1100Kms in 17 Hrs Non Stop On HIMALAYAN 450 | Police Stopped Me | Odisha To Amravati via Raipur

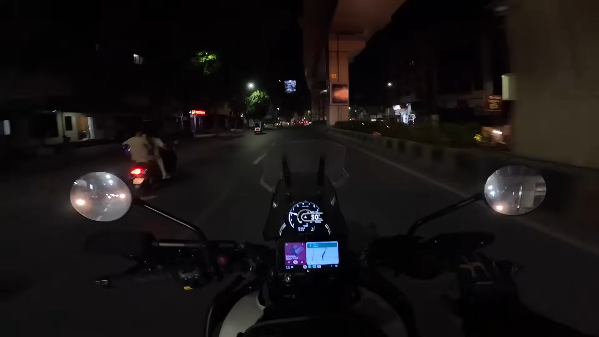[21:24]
ओके आ गए नागपुर, बढ़िया टाइम। अरे वाह वाह वाह, क्या बात है, नागपुर के सस्पेंशन ब्रिज, नाइस,
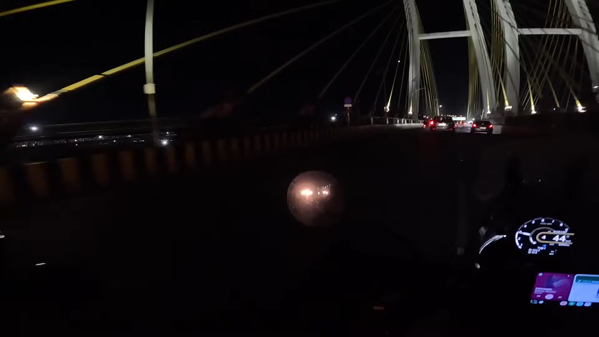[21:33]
पहली बार मैं देख रहा हूँ, स्टेशन के ऊपर ही है ये, देखो नागपुर स्टेशन, और ये बढ़िया ब्रिज।
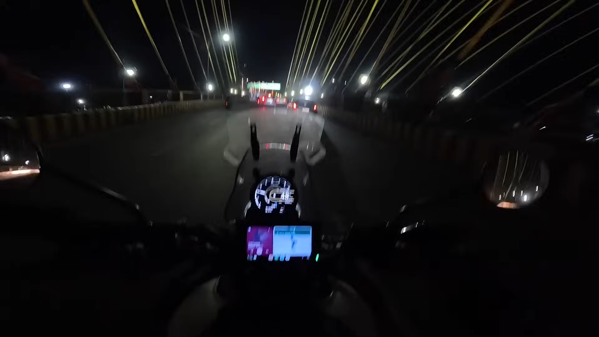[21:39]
मुझे तो बिलीव नहीं हो रहा है मैं पूरी से अभी नागपुर में पहुंच गया हूँ।